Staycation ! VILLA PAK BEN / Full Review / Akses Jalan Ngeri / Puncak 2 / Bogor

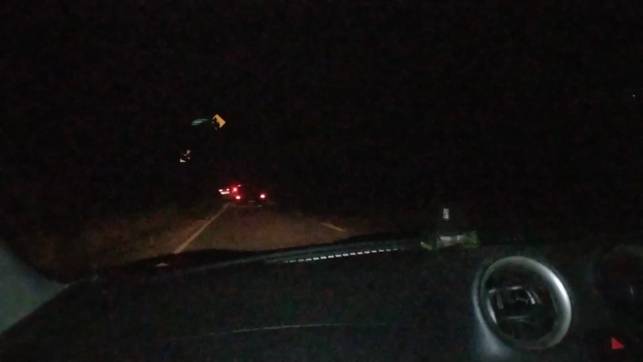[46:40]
jalur puncak, kita udah OTW pulang. Tadi habis makan di Bumin ini, sekarang arah puncak lancar aja ya. Alhamdulillah, semoga nggak ada macet-macet di depannya.